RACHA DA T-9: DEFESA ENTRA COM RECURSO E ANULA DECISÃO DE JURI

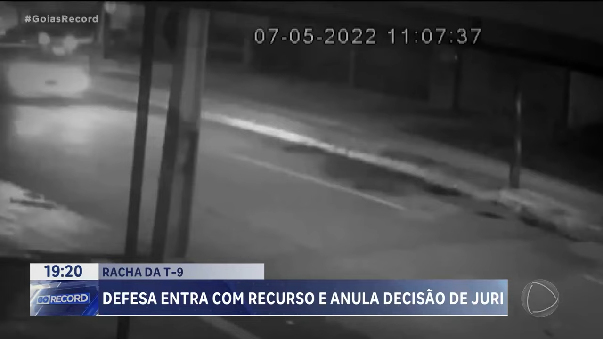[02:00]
Imagens de câmeras de segurança registraram o momento exato do acidente. Marcela foi arremessada para fora do veículo e morreu na hora. Victor foi socorrido e morreu três dias depois no hospital. Eduardo e Arthur foram indiciados, em junho de 2022,